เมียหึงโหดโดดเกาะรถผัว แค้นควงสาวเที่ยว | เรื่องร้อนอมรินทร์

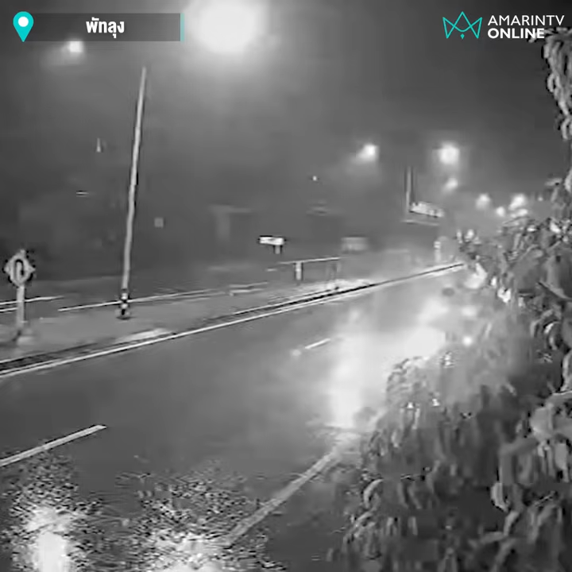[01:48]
เก่อโปรงหน้ารถเลยแล้วระยะทางจากร้านล่าวจนมาถึงจุดเกิดเหตุที่กูภัยไปเจอ60 กิโลแล้วคุณผู้ชมยืดสูดิฝนก็ตก ขับมาอย่างเร็วด้วยพ